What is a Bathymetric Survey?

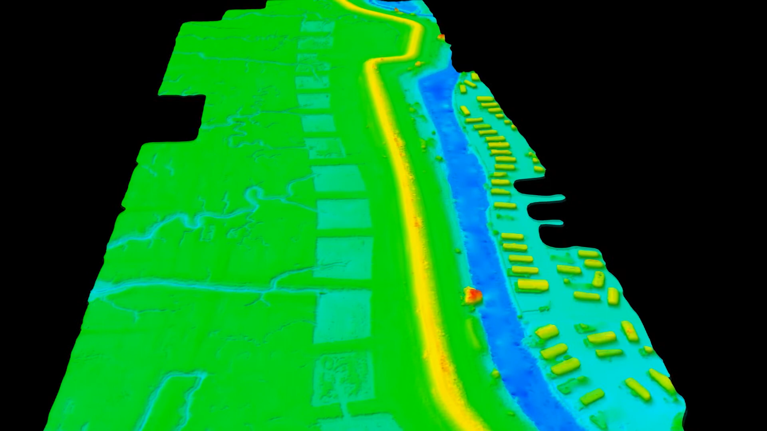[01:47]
surface which informs us on the intertidal zones especially which are difficult to collect by any one of the techniques individually.